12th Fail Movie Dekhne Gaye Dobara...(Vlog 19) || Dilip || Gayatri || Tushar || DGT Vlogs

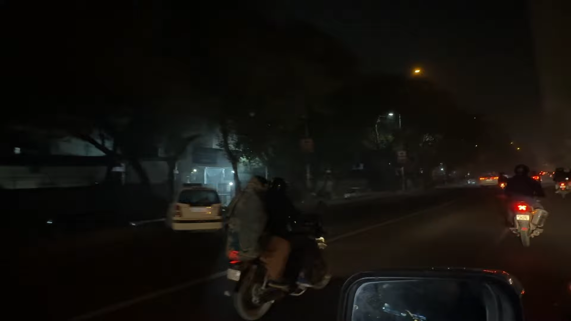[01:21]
तो गैस प्रवाल तो हम निकल चुके हैं मुवी देखने के लिए लेकिन यह पीरागडी पर इतना जाम रहता है
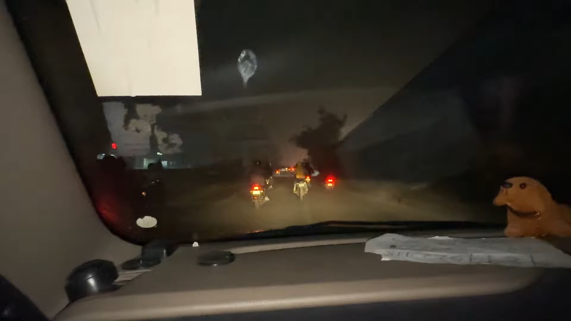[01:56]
अब जाकर फोड़ा सब ट्रैपिक ने लिए लेकिन टाइम पर देख है विश्वूर्ट